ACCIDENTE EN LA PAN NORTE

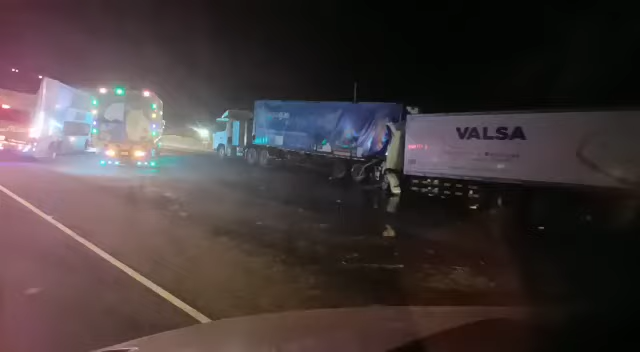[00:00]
se ha estampado, weón, el chofer ahí, ve. Se ha estampado, hermanito.